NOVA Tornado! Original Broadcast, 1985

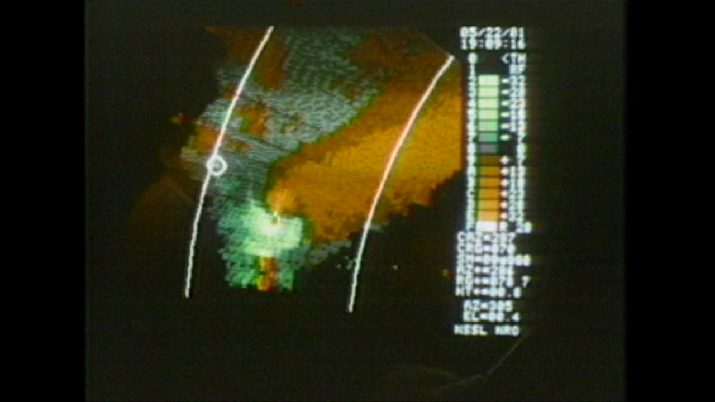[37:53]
All of the red colors are flow away from the radar.